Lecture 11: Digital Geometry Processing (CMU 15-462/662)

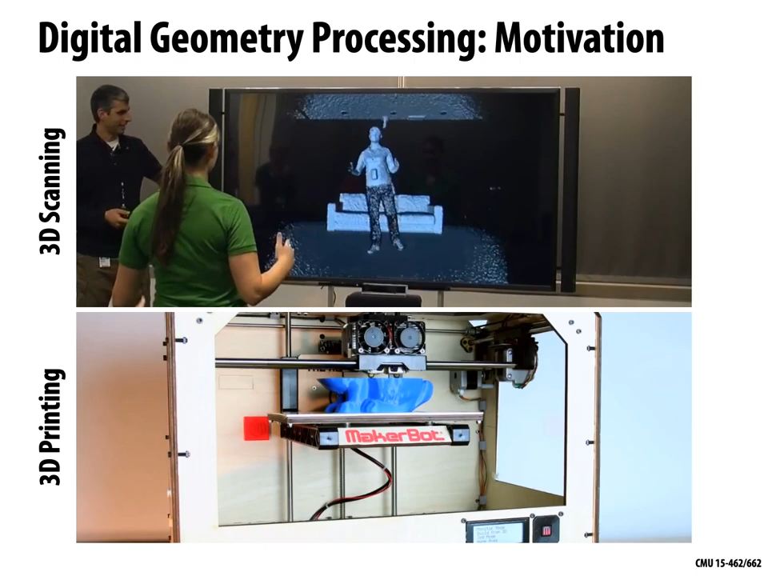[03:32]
You dance around in front of the screen and at very high frame rates it's bringing in some information about position and depth. On the bottom we're seeing one technology for 3D printing. So we have a digital model, a polygonal model of a bunny, and it's printing out slice by slice in some kind of plastic resin, a real physical solid bunny. This video has been sped up a lot, but this is the basic idea.